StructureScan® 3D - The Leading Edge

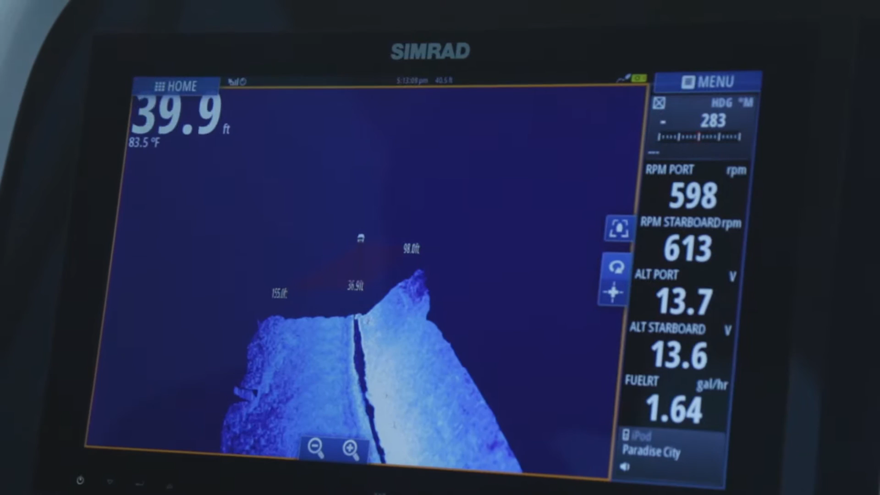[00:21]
On screen: depth 39.9 ft, water 83.5°F
One of the most frequently asked questions we get with sonar is we don't understand exactly what coverage area we're looking at on the screen and what we've done with the leading edge is we're showing you the coverage area so you can see here the red
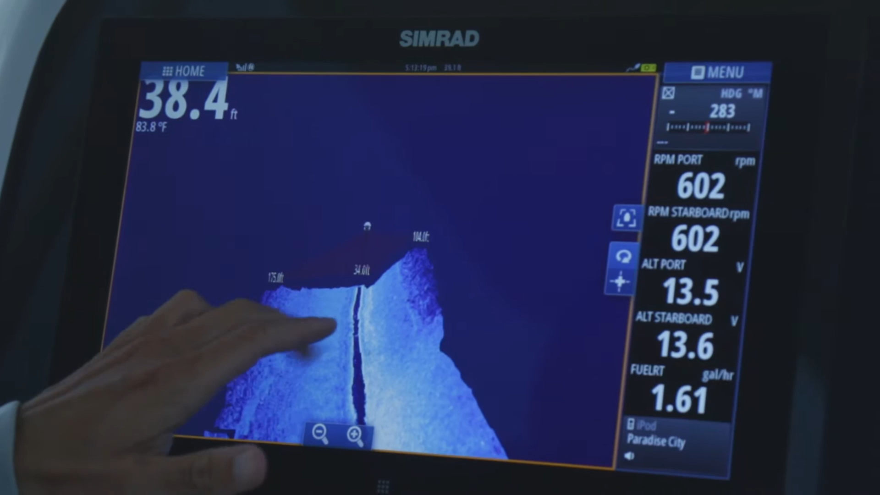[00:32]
On screen: depth 38.4 ft, water 83.8°F
that we're showing 104 feet to the right 175 feet to the left and 34 feet directly beneath the boat and that's giving you a visual representation of the exact coverage you're getting making the StructureScan 3D